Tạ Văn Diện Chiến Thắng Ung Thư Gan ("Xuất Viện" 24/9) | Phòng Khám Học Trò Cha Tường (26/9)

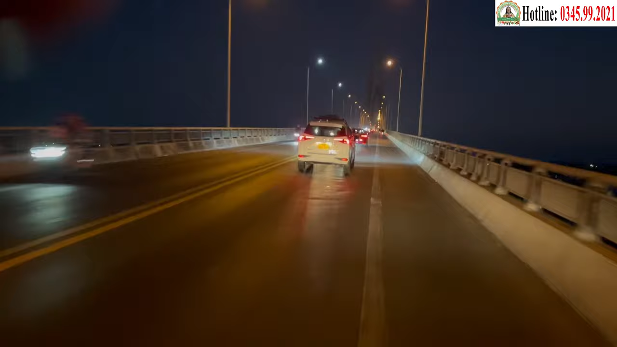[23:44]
Tiếp đến, xe khách rẽ vào quốc lộ 60 đi đến cầu Rạch Miễu, địa phận giáp ranh của tỉnh Tiền Giang và Bến Tre.